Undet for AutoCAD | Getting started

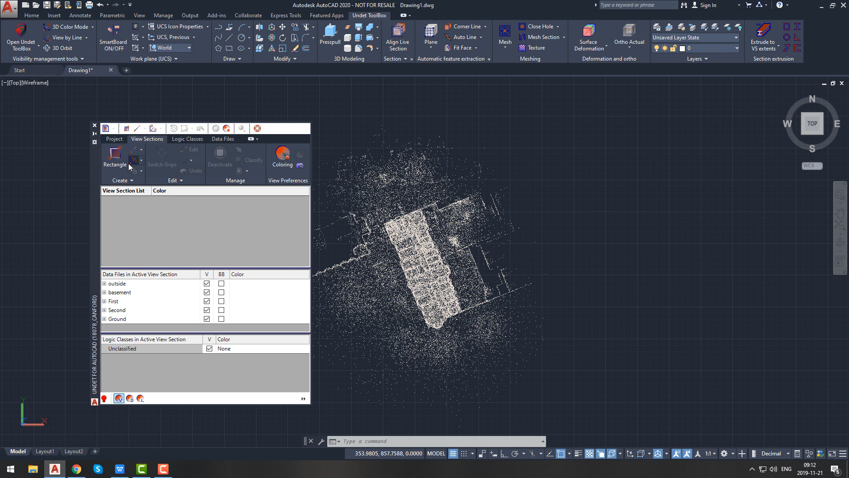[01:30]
tab and go to create panel undet allows you to create new view section by defined line object or simply drawing rectangle and so on let's create view
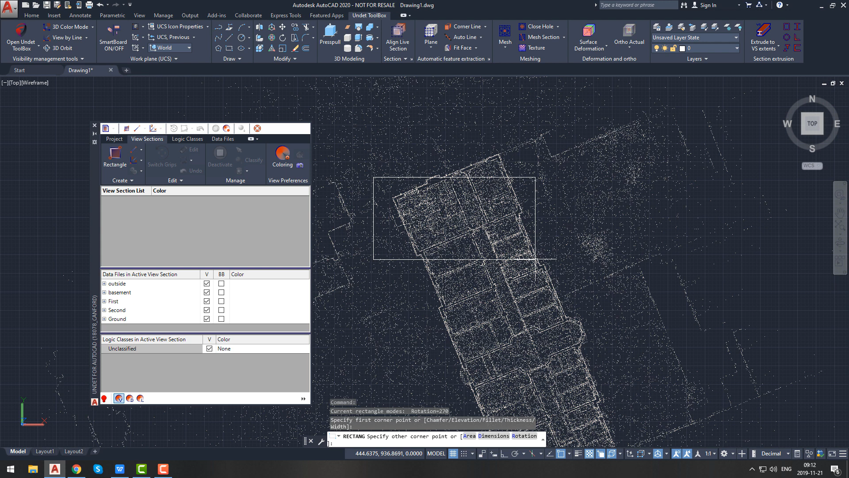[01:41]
section defined by rectangle you can rotate view section by pressing r in your keyboard and specifying rotation angle or pick points in this case we are rotating our view section
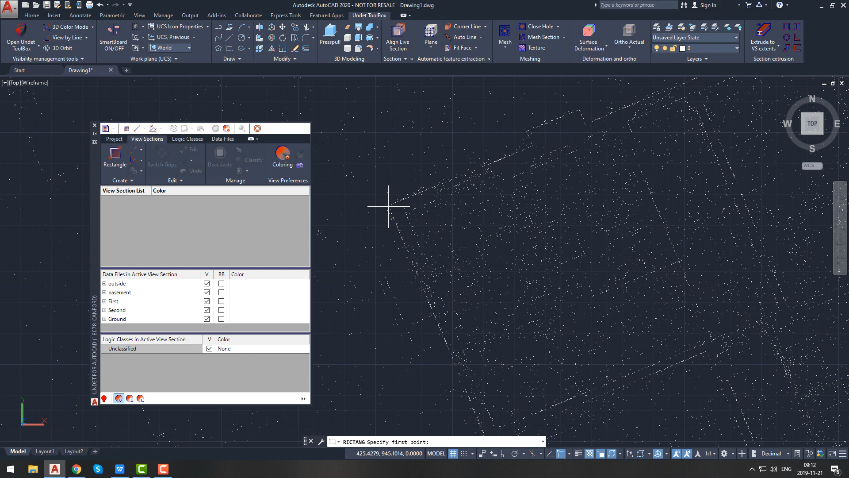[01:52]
rectangle by picking points creating view section by defined rectangle will create view section throughout whole volume of point cloud so if your project is big we recommend to
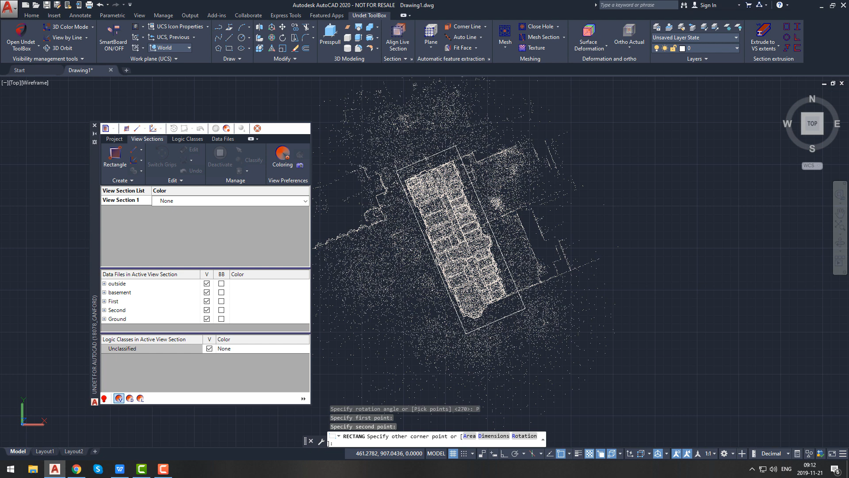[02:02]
create smaller view sections to increase performance after creating first view
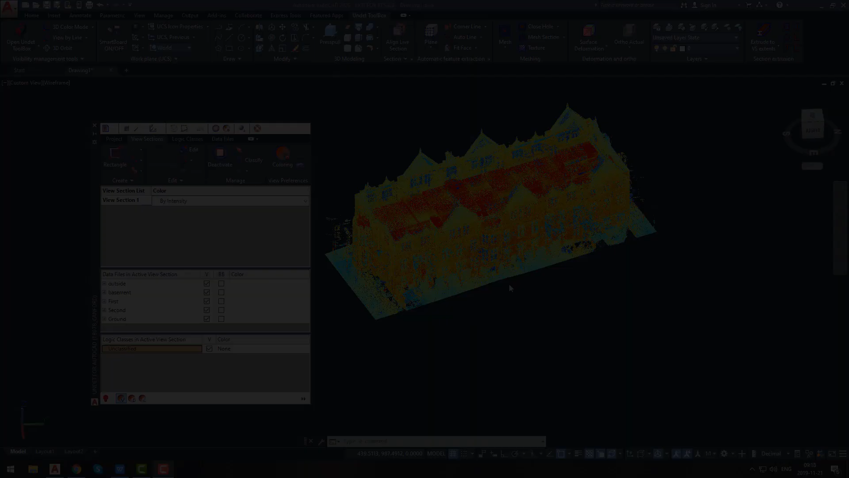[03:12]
go back to plan view by using plan
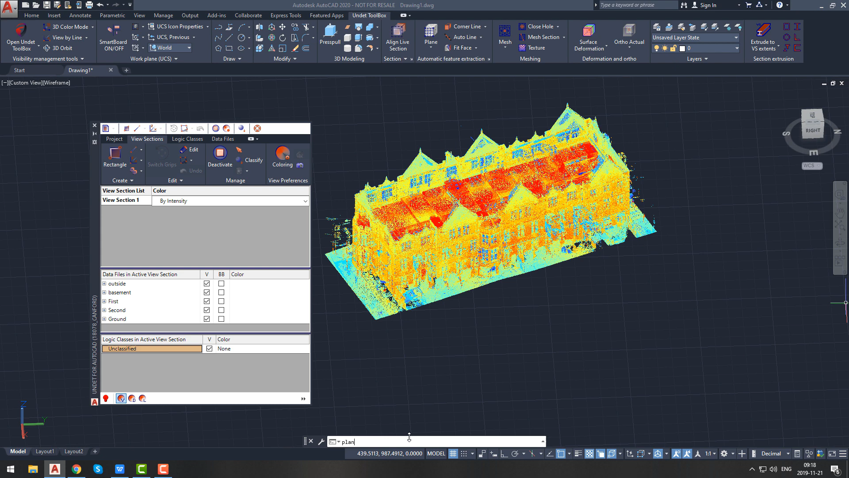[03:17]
command you can easily change size
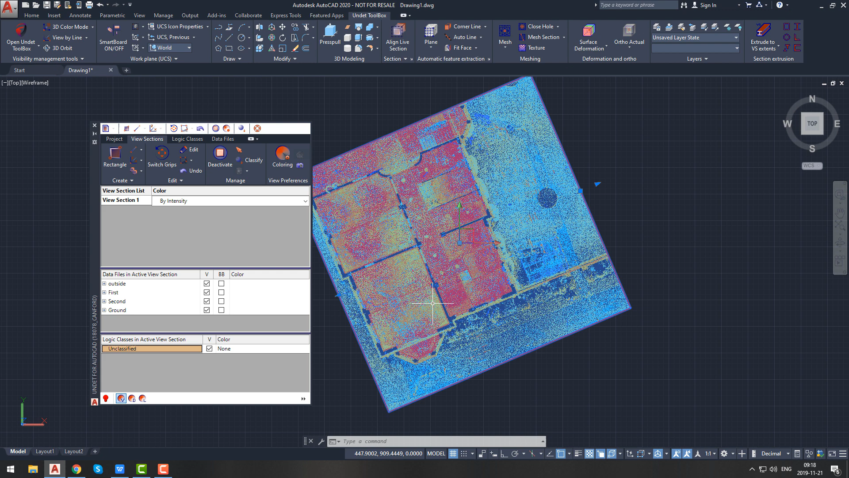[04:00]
and enter value in numbers let's set it to 5. we recommend use smaller percent as it increase autocad performance let's say we want to inspect facade of building for this we will create new view
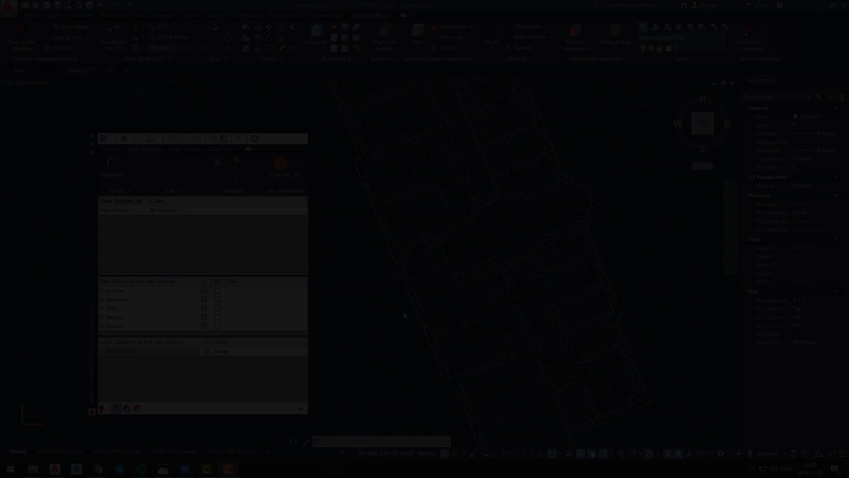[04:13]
section this time we will create view section defined by line to do it let's choose create with line option from undet palette create panel if you want to change thickness of the line you can do it by pressing T in your keyboard and entering value or by expanding
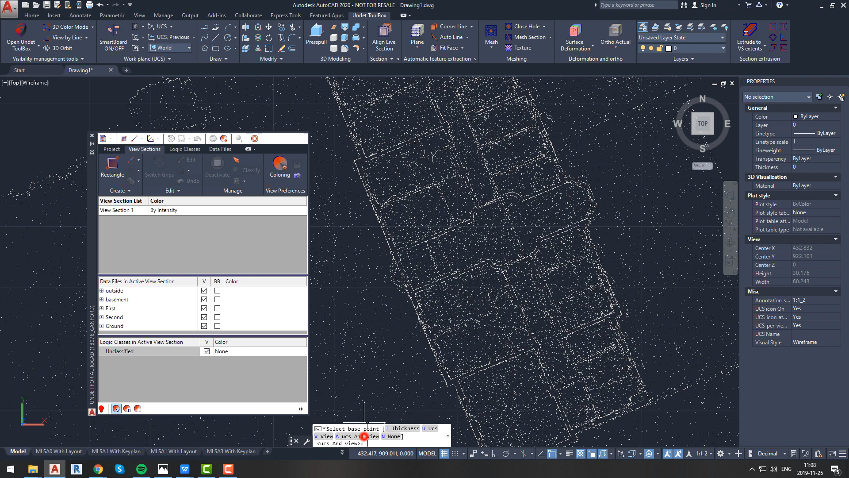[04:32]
create panel and entering value over there at this point we choose option UCS and view so we will create both view section and new UCS at the same time let's say we are interested in this segment of facade and we want that our newly created view section thickness would be 0.5 meter
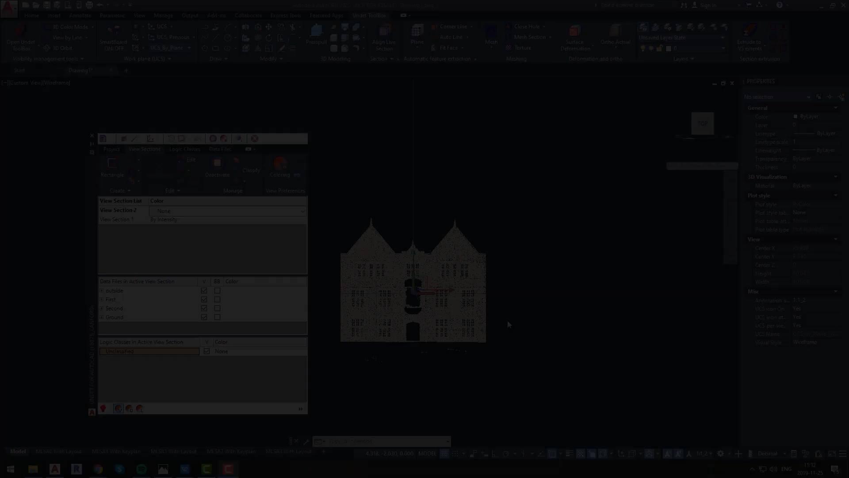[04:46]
so that we can see all elements of it now we have second view section created you will notice it in view section list in undet palette here you can rename your view sections change their coloring mode activate or
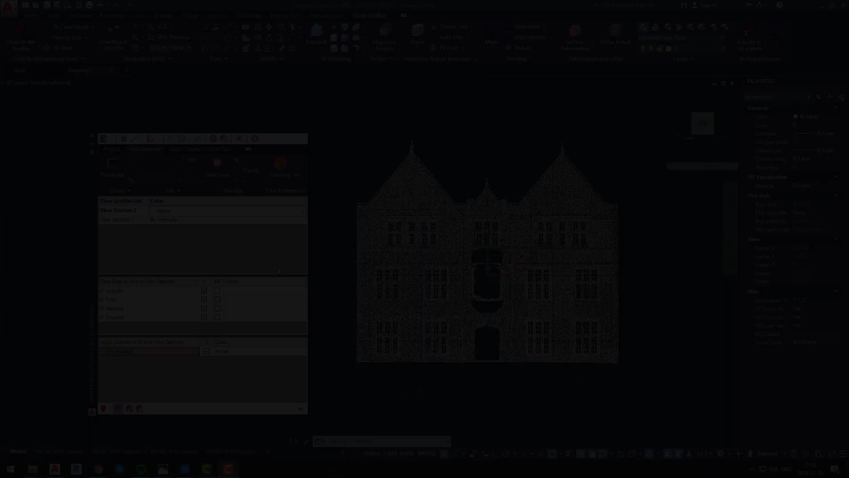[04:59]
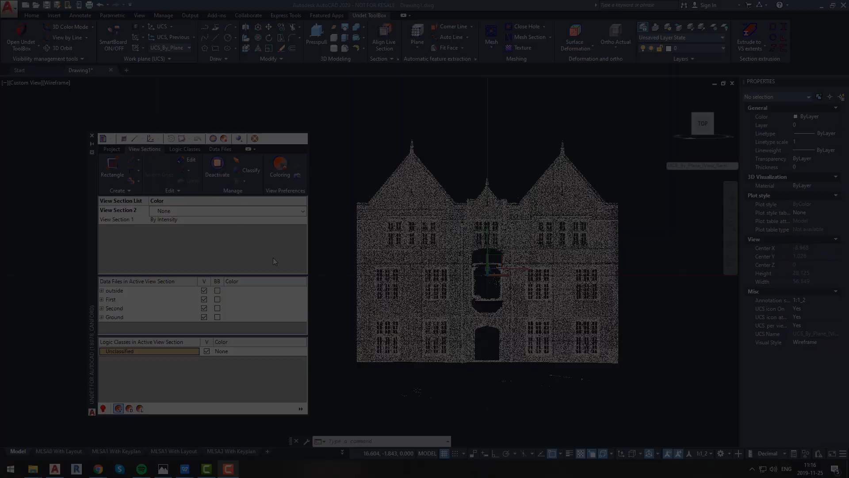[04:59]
deactivate them and remove them this time let's try coloring by plane
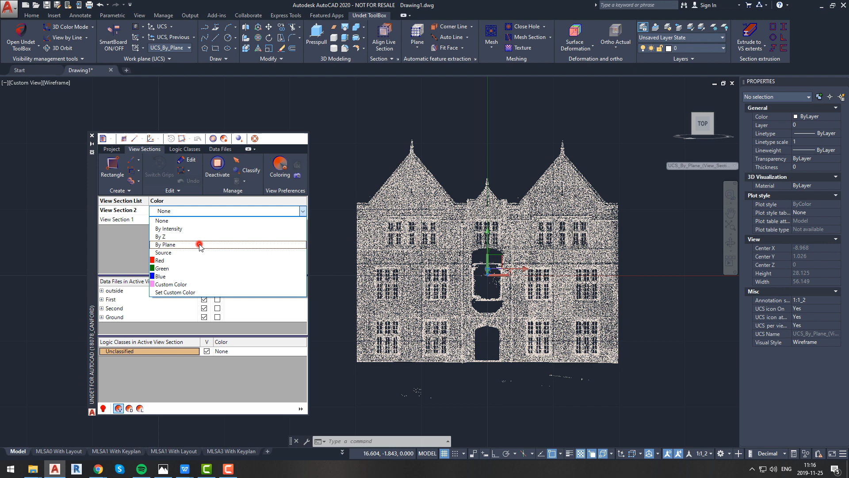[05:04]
if view like this occurs it means that wrong plane is selected to change coloring plane press change plane button from view preference panel and
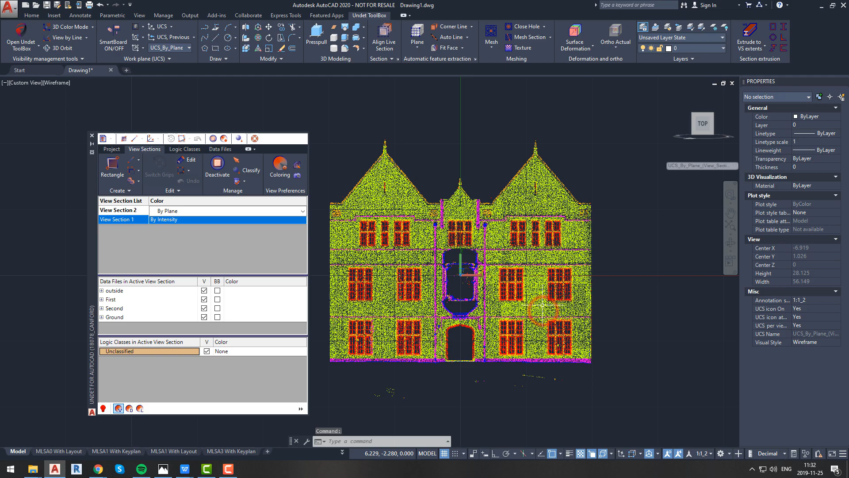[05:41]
see that there is not that much of the difference let's adjust fixed size so that we will see color change every time there is 2 centimeters interval in our view section